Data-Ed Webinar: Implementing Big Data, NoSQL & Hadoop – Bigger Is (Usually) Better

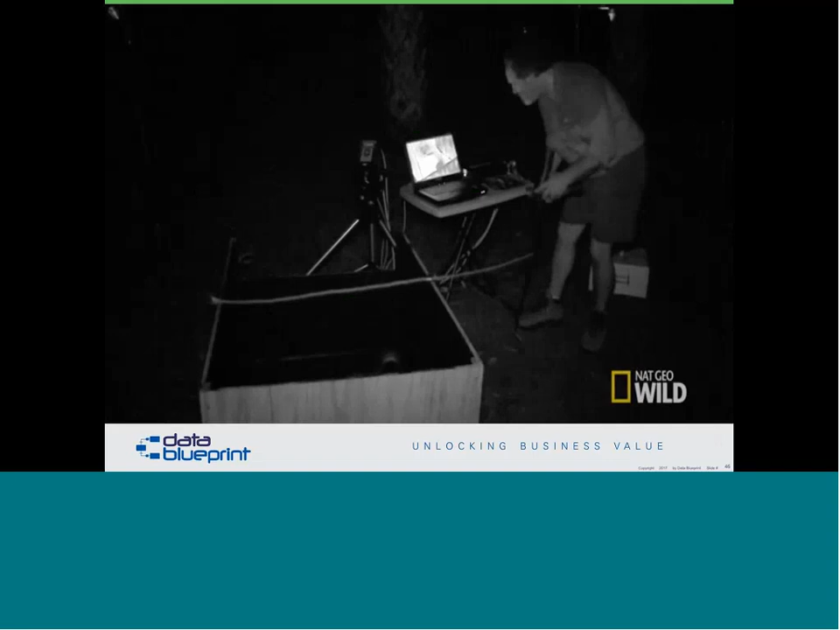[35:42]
Well, it turns out the answer is some snakes are equipped with infrared sensors on the side of their heads.
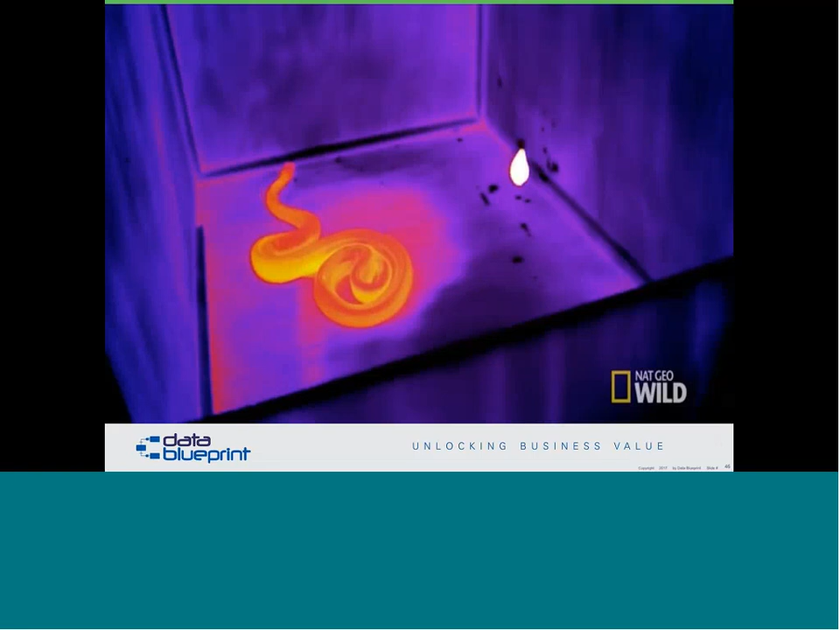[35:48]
So as a snake is looking around and trying to figure its way, this is a pitch black box, that the snake clearly can't see anything in here.